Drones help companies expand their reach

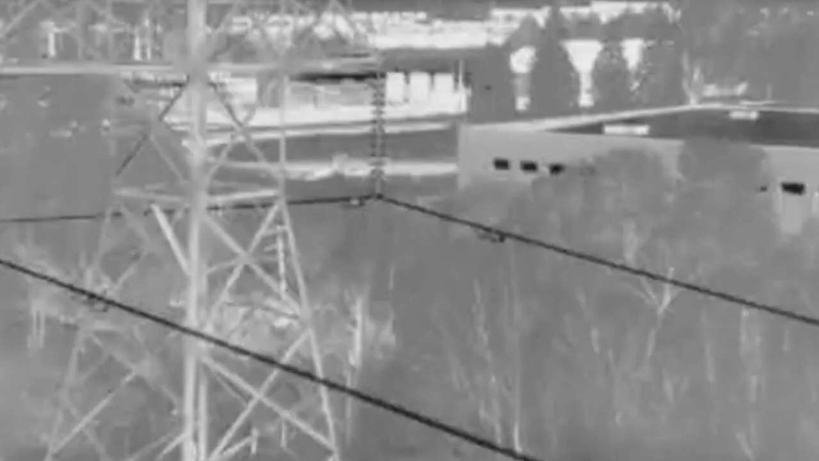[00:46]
a sign of potential problems, well,
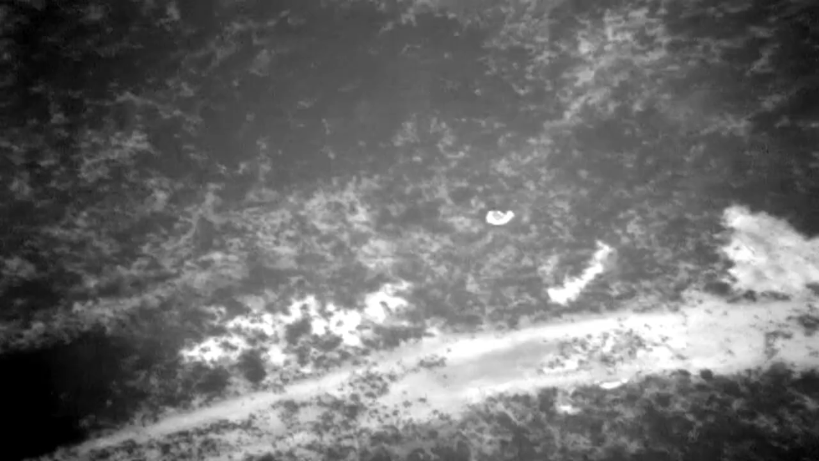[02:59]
That same thermal camera tracks the heat of a suspect, reducing risk to officers, be they human or canine.